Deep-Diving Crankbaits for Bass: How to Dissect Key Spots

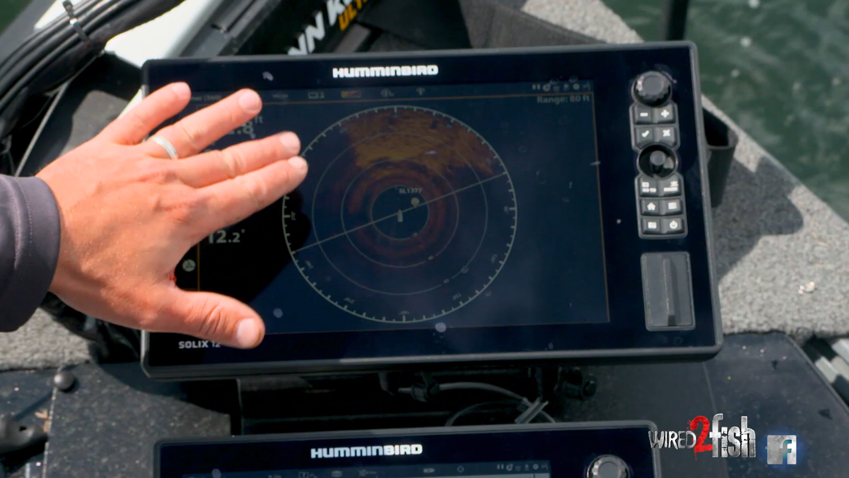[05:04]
It happens to be my real-time map, and it's showing me what's happening 360 around the boat in terms of bottom composition and sometimes even fish.
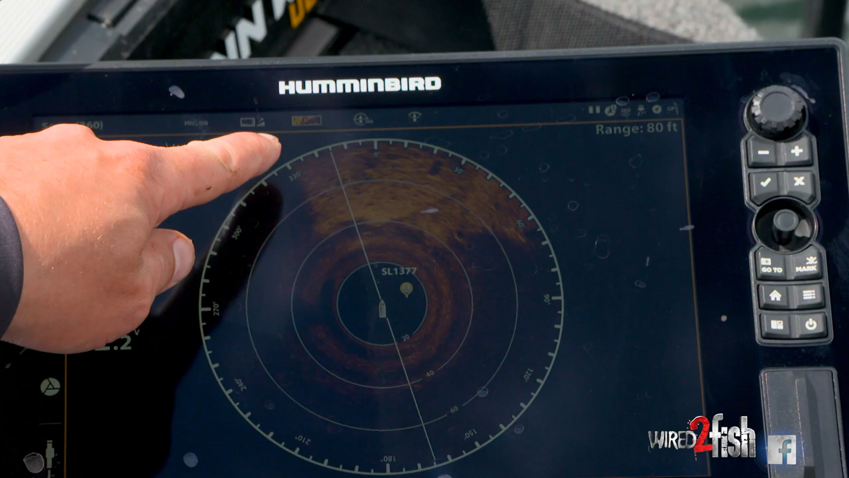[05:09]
But you see right here at my 11 o'clock, 330 degrees,
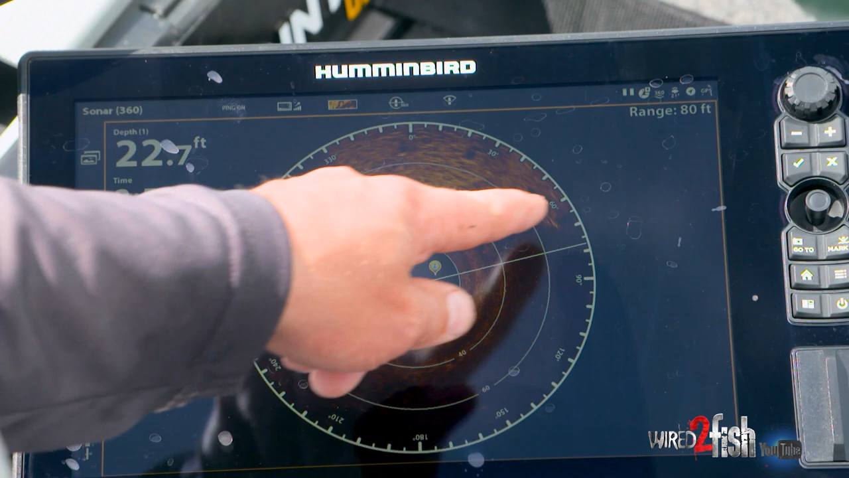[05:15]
On screen: depth 22.7 ft
and then extending out to about my 230 at 60 degrees is a rough patch.
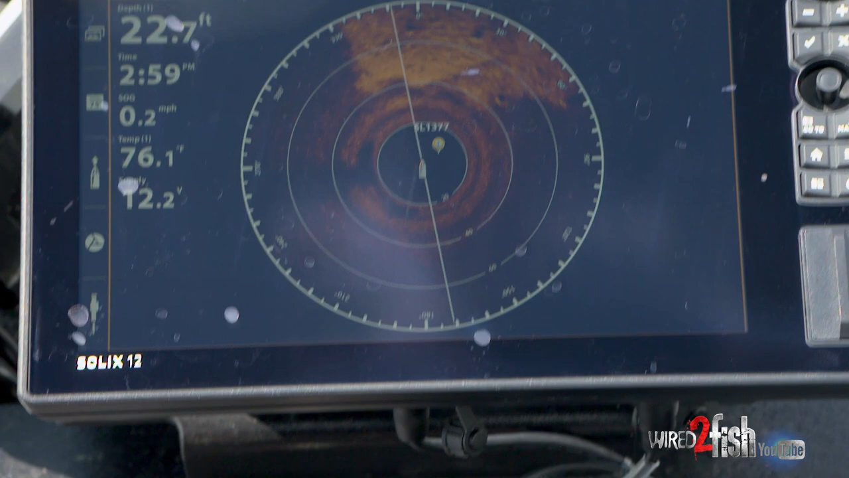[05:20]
On screen: depth 22.7 ft, water 76.1°F, speed 0.2 mph
And if I go ahead and take a look down here at my auto chart live, I'm just going to make this bigger.
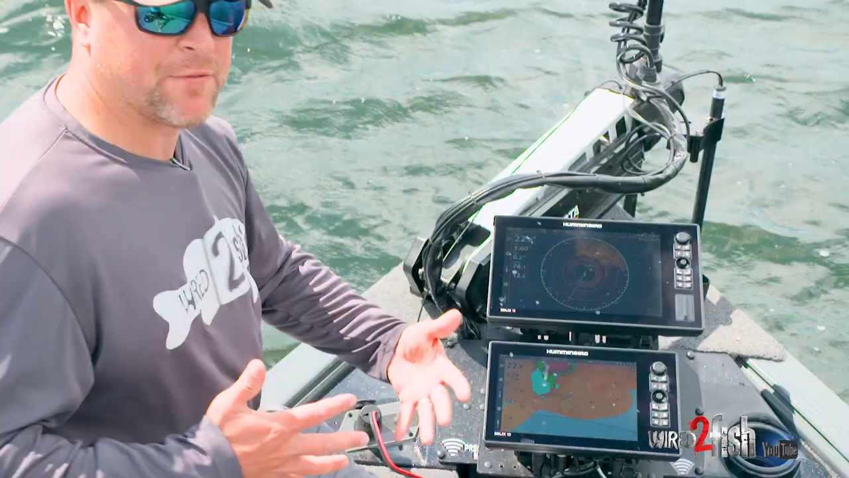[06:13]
If I didn't get bit, there's either not fish there, or they didn't want a crankbait. And today I've just been moving on because I've committed myself to the crankbait bite. But so far it's been producing. That's basically it. That corresponds with that. I use this zero degrees being straight off the bow and just like a clock to line up my casts. Right now, if I make a 12 o'clock cast, I know that I'm working that bait through rock, and that's pretty key for this crankbait bite.
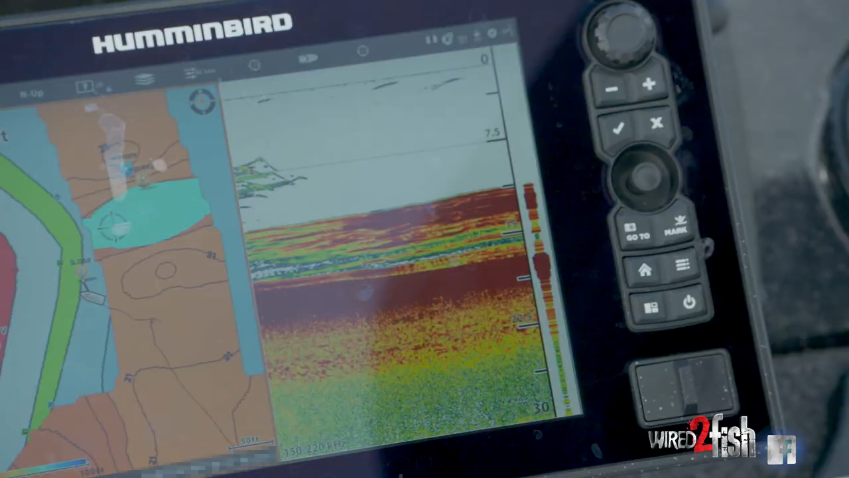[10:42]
right now I'm sitting in 13 feet of water, but that doesn't bother me at all.